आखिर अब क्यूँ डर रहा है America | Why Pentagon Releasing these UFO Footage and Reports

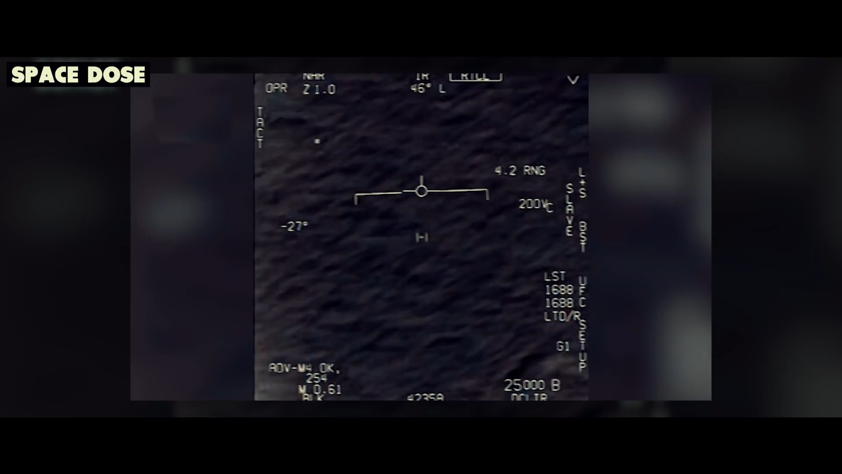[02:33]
थी इस फोटेज में हम अजीब दिखने वाले विमानों की एक समू को अजीब मैन्योवर करती हुई देख सकते है और जिसे देखकर नीवी पाइलर्ट्स भी काफी जादा हैरान रह
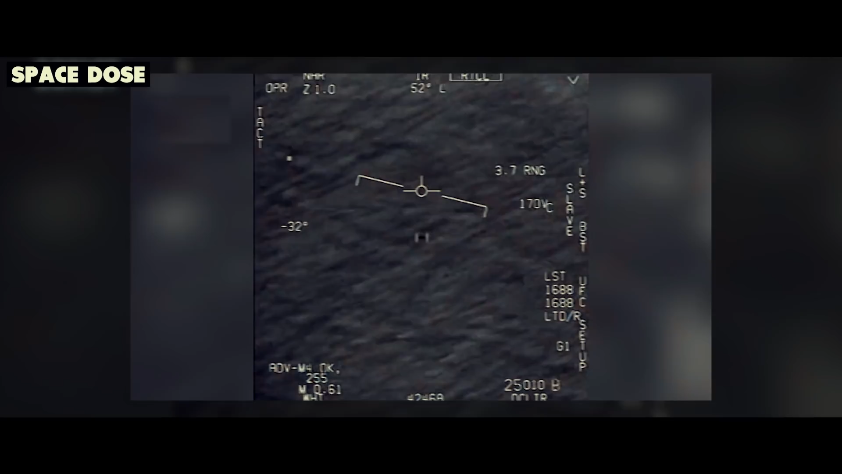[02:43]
गई थे इसके बाद एप्रेल 2020 में पेंटगल ने अफिशली अन एडेंटिफाइड एरियल फिनोमिना की तीन